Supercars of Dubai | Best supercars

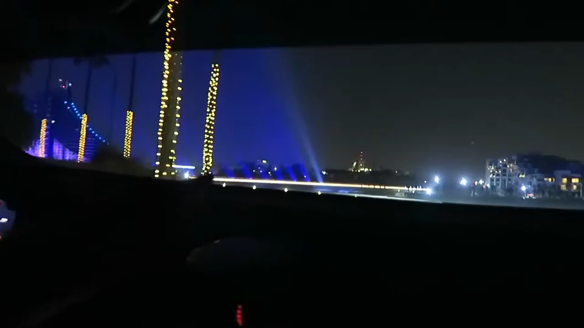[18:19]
No, I just realized the board just lit up What that looks so cool The lights are you in the bridge? Yeah, the bridge. Yeah, no, but it lights up the boys. That's what it does, right?